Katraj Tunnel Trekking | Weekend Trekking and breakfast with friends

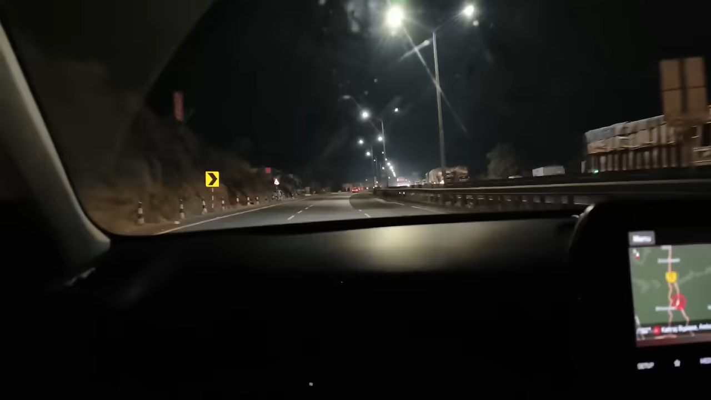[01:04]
तो फ्रेंट्स आभी यह सामने जो टर्नल देख रहे हैं अभी अब लोग टर्नल क्रॉस करके इसके ऊपर
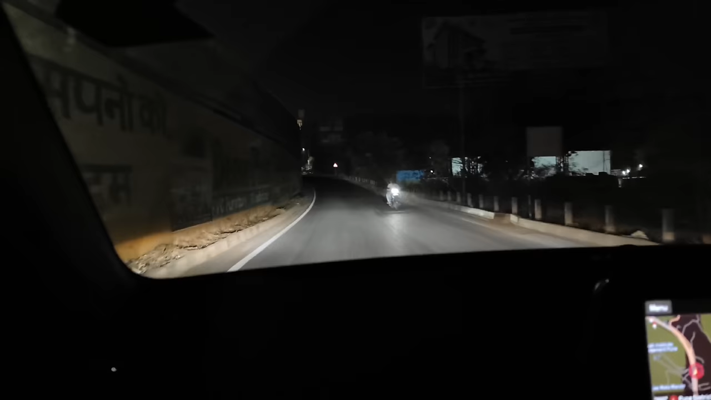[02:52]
अभी जाएगा आगे अगे अब बर्जो गा जो पुराना है वह है कात्रत से पुरा गाट होके जो रास्ता आता है तो
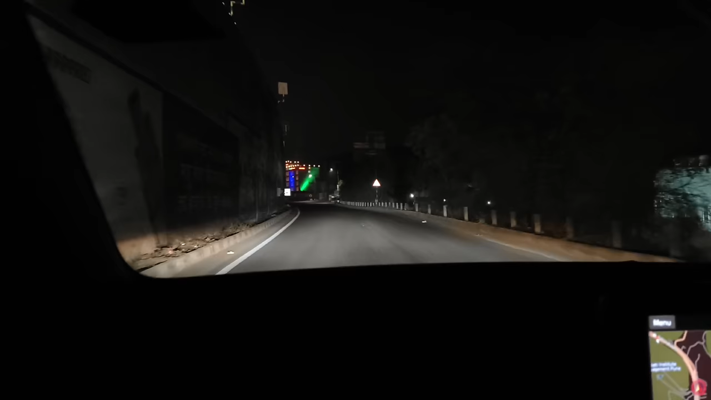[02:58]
यह वह ही रास्ता है तो हम लोग अभी सेर्विस रोड से जो ट्रेकिंग
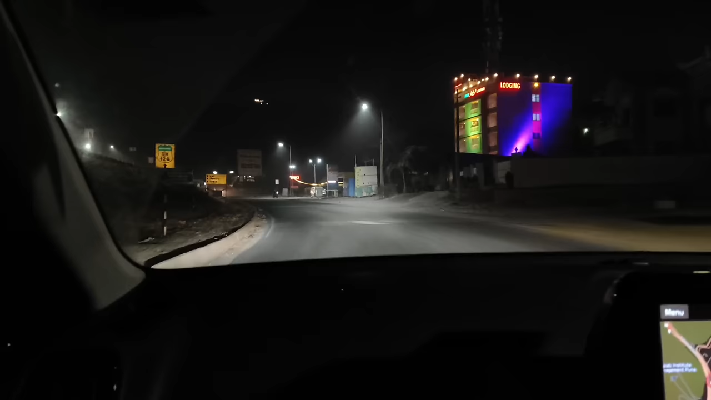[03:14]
वाले है और जो कार दीख रही आपको
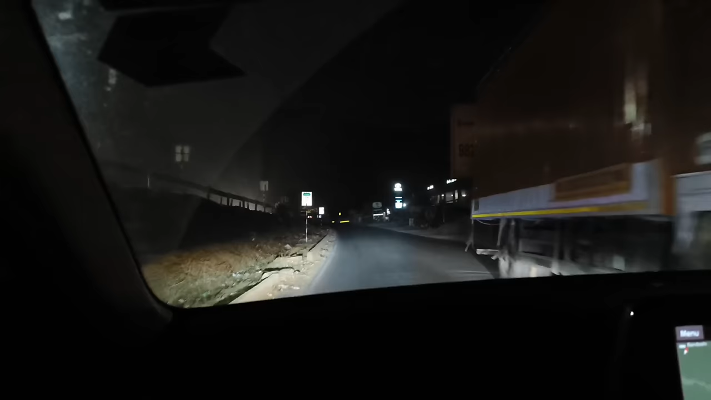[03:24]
एकाट से को के आ रहे है तो